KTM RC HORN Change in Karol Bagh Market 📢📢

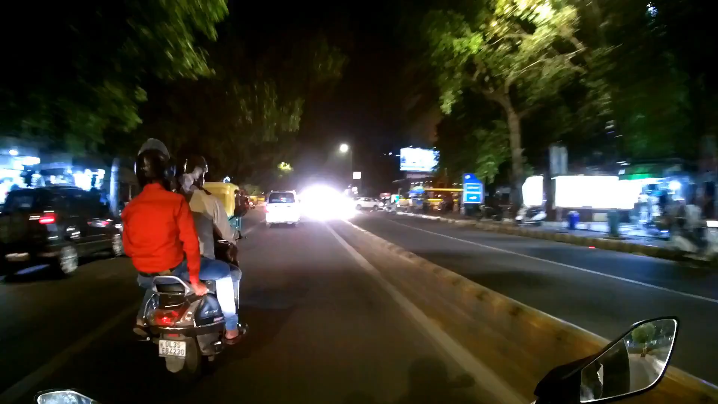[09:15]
मतलब आप देख रहे हो ना इस हॉर्न का कमाल, मतलब कि सामने स्कूटी जा रही थी और वो मतलब डर गया बेचारा।
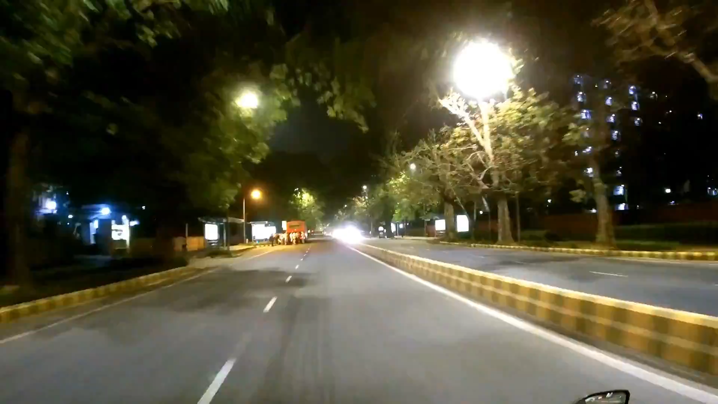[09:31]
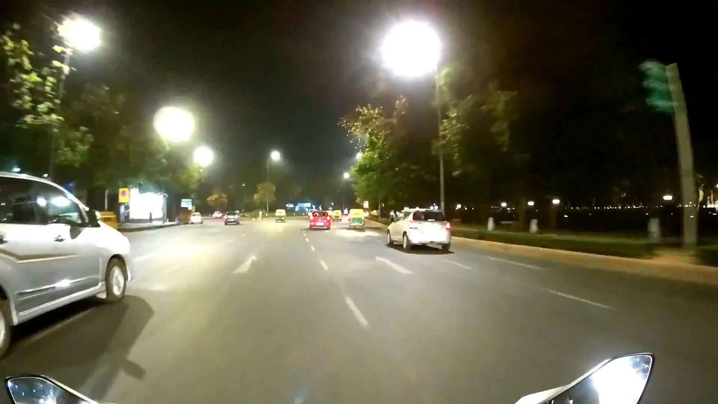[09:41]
इंडिया गेट कितना प्यारा लग रहा है।